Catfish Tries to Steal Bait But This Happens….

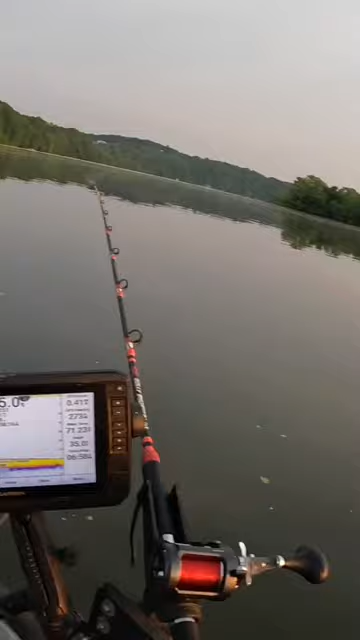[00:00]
oh back rod y'all that's the live bluegill oh man that's a live bluegill it's going down